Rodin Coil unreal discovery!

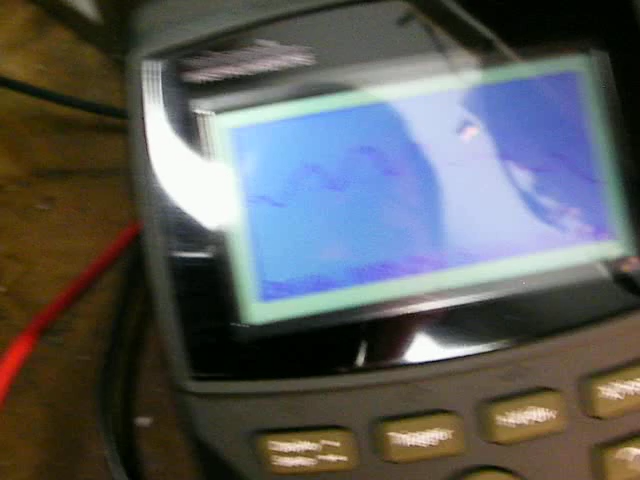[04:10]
So you can see this better. There you go. Over the top. There it is. That's the top. And here's the side. Nothing.